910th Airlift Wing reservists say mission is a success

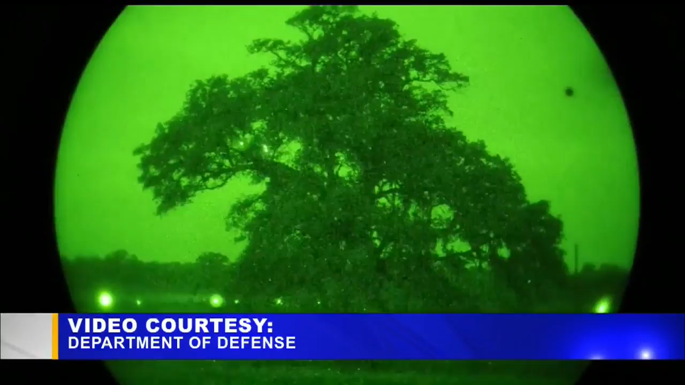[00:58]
Reservists sent us video of their mission, which included flying mostly after dark and depending for the first time on night vision equipment.